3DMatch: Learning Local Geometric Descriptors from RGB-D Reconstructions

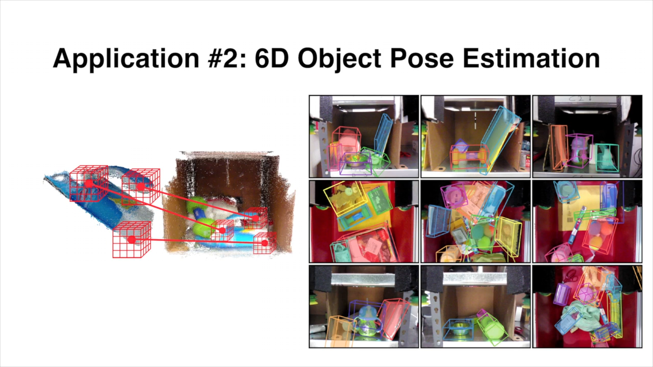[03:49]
Here, we visualize the bounding boxes of predicted object poses in the shelf and tote benchmark. In the third application, we show that 3D match can be used to find geometrically similar points on 3D meshes.
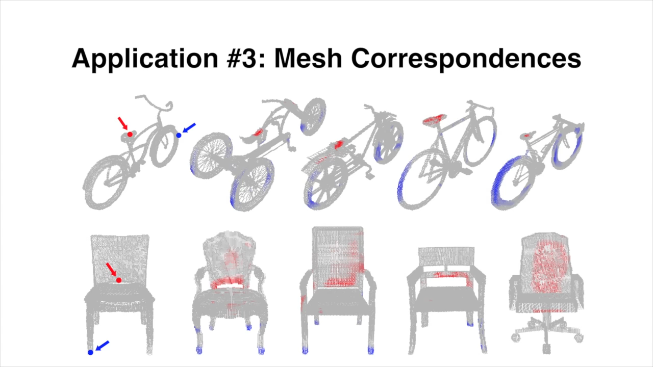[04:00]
Here, we visualize correspondences between different object categories.